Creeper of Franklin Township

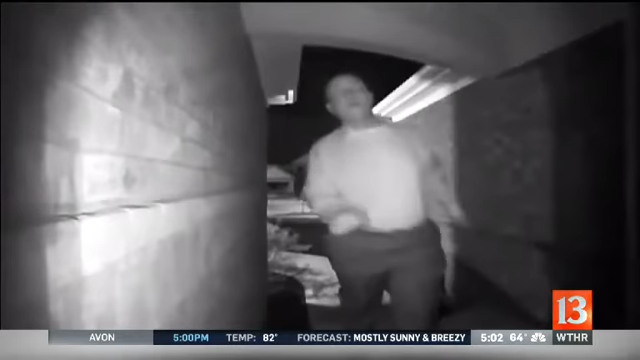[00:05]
And now the mom is showing the world this surveillance video, hoping to catch him.
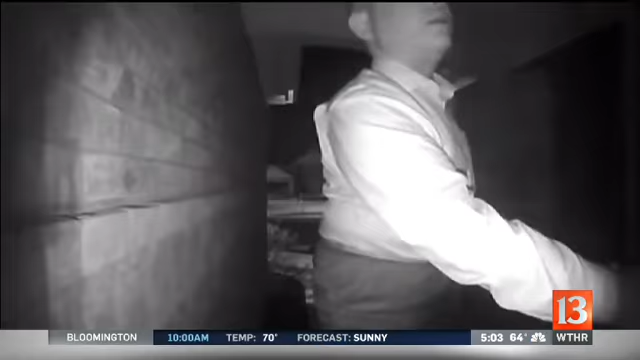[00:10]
And there are more disturbing stories coming out this morning. Yeah, this is crazy.
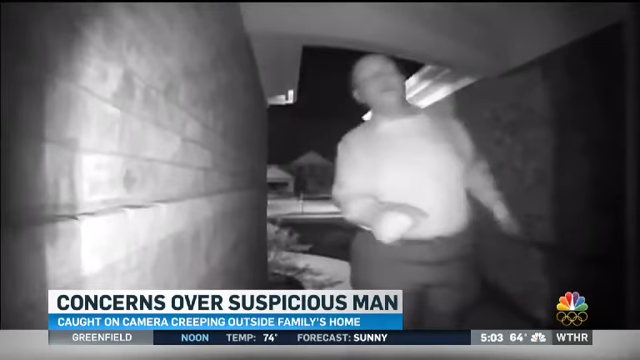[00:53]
She knew this was the same man wearing gloves that got into her home last August through an unlocked door and went straight to her daughter's bedroom. She just said she kind of felt a presence in her room and felt someone touching her face.
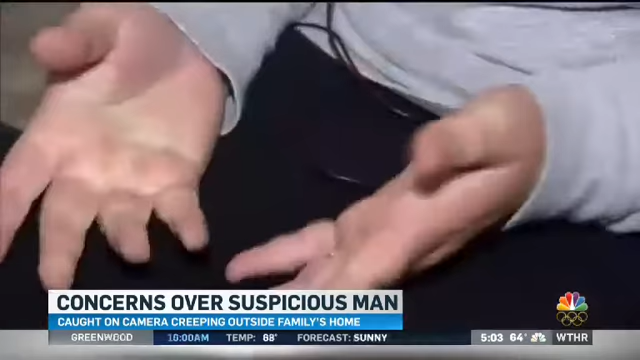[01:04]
Yelled, Mom, someone's in the house. I then followed and chased him out to his car and then he got away. It's horrendous. It's frightening.
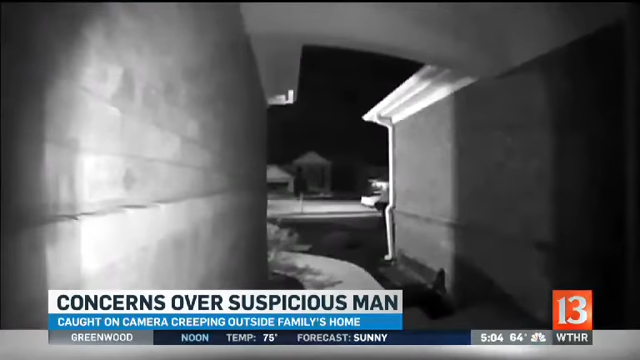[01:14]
Now, police are investigating whether the man seen here trying to break into the same home three different times is the same man who broke into that teen girl's room. Now, there is fear in this community that the man now being called the creeper of Franklin Township is targeting homes with teenage girls. And we're going to have much more on these scary attempts coming up in our next hour of Sunrise.